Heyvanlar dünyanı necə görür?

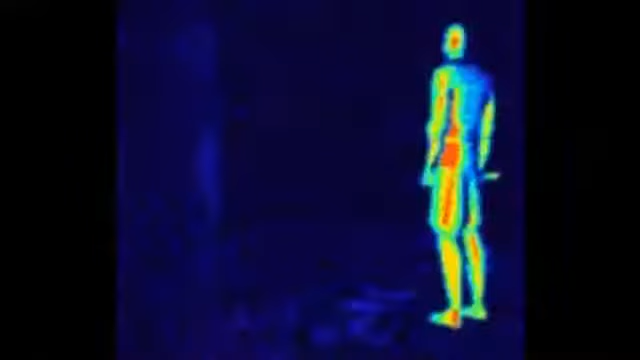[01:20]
Bu mənada gözləri eynən infradent dedaktoru kimi işləyir. Yəni digər canlılar və insanları istiliyyət ayalı özəl bir qəbul etməklə seçə bilərlər.